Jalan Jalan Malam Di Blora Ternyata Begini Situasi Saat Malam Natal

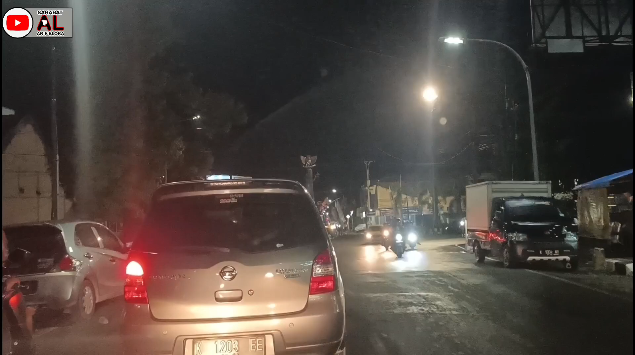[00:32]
selamat tahun baru 2023 Bagi pemirsa dimanapun berada Pada malam ini sekaligus malam minggu ya ini Tanggalnya 24 Desember tahun 2022 Disini kita akan mengajak pemirsa untuk jalan-jalan virtual Menikmati suasana
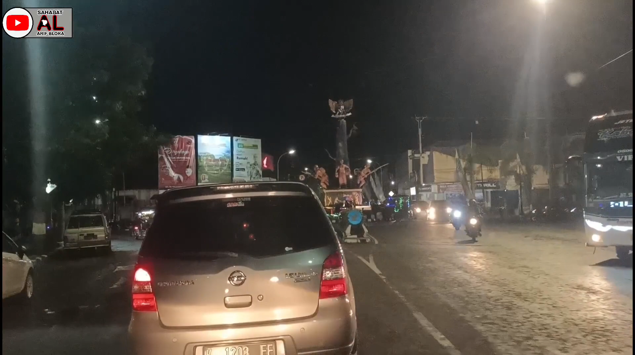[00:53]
malam natal Di kawasan dalam kota Kabupaten Beloro Video ini start dari kawasan Bangle ya Tadi jembatan Bangle Simpang 3 Blok T Terus ini kita sampai kawasan supermarket luas Dan di depan itu adalah Tugu Pancasila Terpantau untuk cuaca sedikit grimis Dan arus lalu